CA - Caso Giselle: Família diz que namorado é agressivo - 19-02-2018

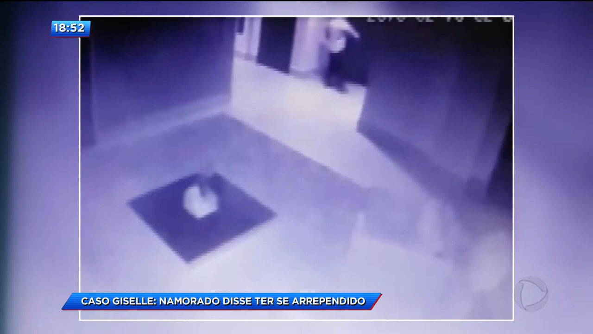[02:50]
Nessa outra gravação das câmeras do prédio, José Carlos aparece com outra roupa e sai sozinho.